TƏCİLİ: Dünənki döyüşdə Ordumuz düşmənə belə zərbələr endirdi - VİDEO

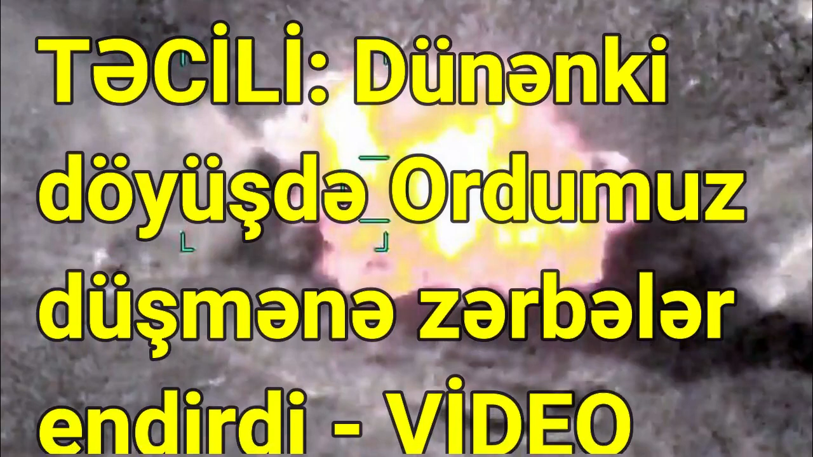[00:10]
Her birinize minnettarım bizi izlediğiniz için. Haber verdiğimiz kimi öten gün Zəngilan istiqamətində düşmən təxribatlarının qarşısı alınarkən döyüş baş verib. Dövlət Sərhəd Xidmətinin cavab tədbirləri nəticəsində Ermənistan Silahlı Qüvvələrinin təxribata başladığı post darmadağın edilib.